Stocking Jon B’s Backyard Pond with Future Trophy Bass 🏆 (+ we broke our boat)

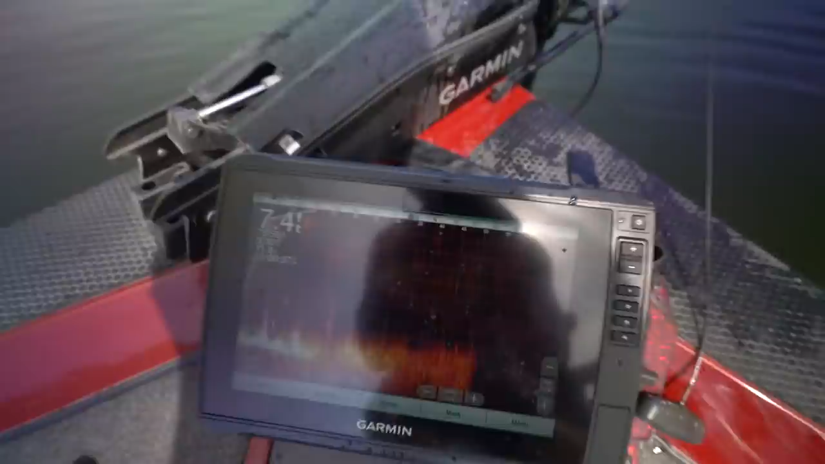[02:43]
We're in about 7 feet, but I know it gets deeper as we go. And yeah.